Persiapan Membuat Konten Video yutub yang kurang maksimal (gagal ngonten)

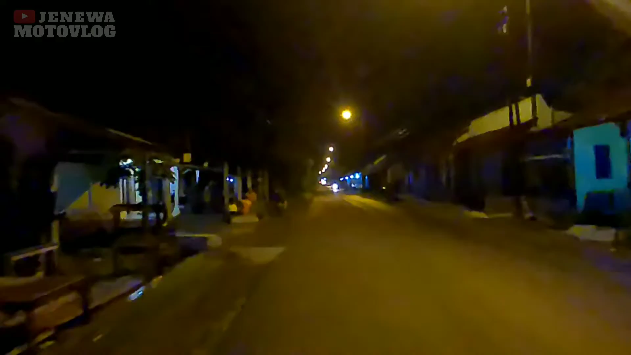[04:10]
rute tercepatnya gitu terus jalannya kata temanku itu lebih bagus sini gitu ada sih jalan gak enak tapi sedikit gitu akhirnya aku nyoba lewat sini
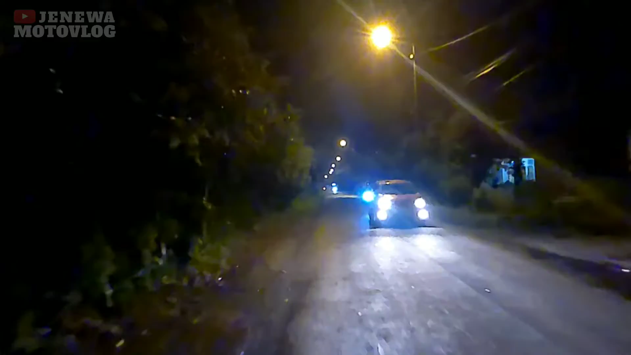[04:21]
dan akhirnya sampai sini dan mulai melewati jalan banyak cerita banyak jalanan gak enak dan banyak melihat perkampungan rumah-rumah orang itu